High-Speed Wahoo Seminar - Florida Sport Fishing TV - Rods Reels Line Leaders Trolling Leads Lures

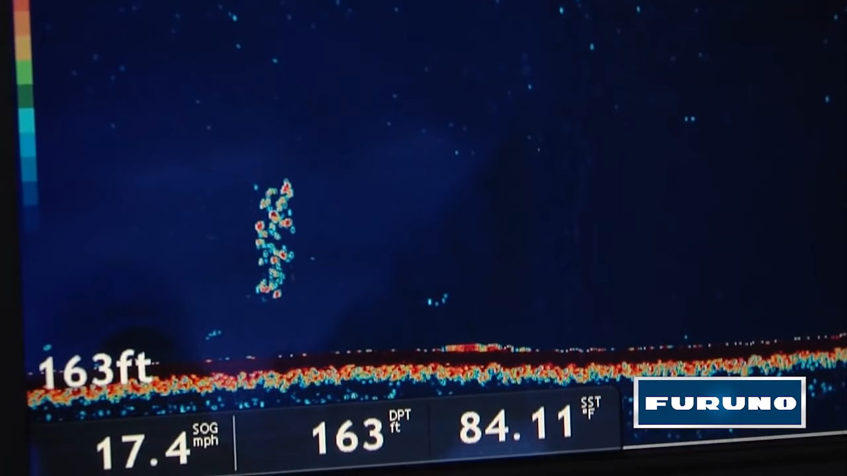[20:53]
On screen: depth 163 ft, water 84.11°F, speed 17.4 mph
to have a clear understanding of what's happening below the boat and all around us you